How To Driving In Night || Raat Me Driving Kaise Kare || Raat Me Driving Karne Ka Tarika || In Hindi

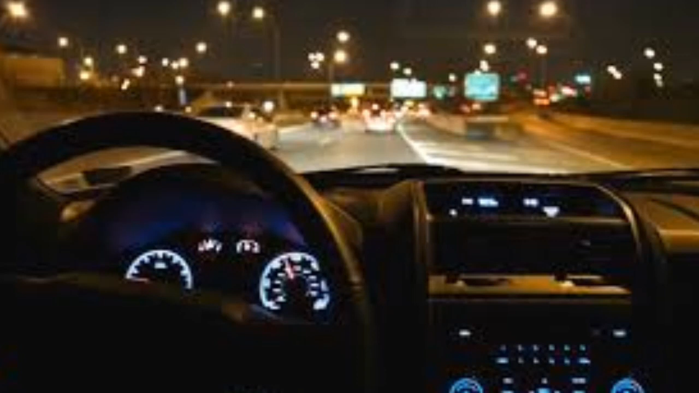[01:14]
को लो नहीं कर पाते हैं या अगली गाड़ी लो बीम करता है और वो लोग
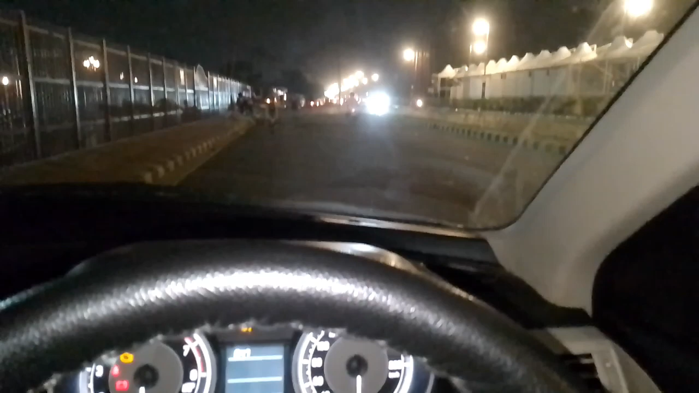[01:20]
समझ ही नह में कब और कहां यूज करनी चाहिए तो चलिए हम जानते हैं पहले lights के बारे में जिसके आप लोग देख रहे हैं ड्राइविंग